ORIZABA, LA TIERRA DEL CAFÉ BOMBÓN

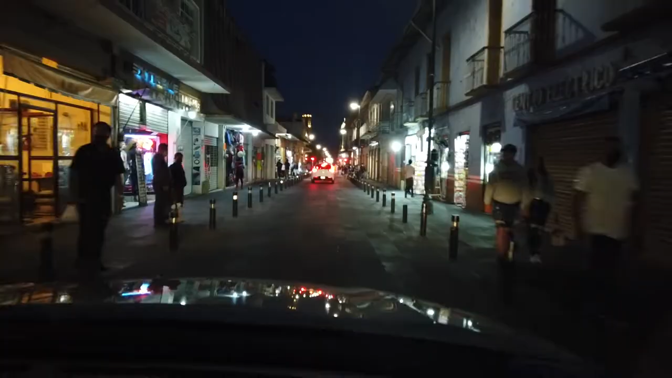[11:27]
Se nos hizo la noche y Orizaba sacó a relucir aún más su belleza con sus farolas y luces